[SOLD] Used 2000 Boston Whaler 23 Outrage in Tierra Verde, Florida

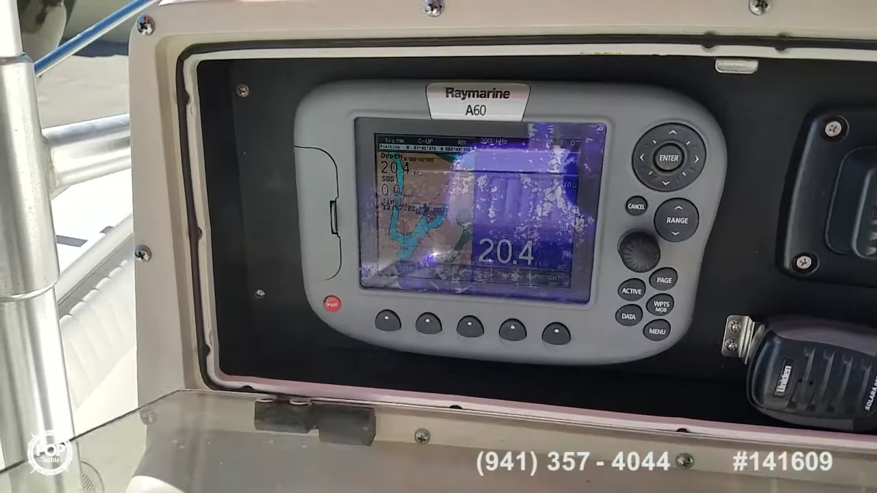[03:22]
Got the split screen turned on right now. You can also do full screen on either one of those setups.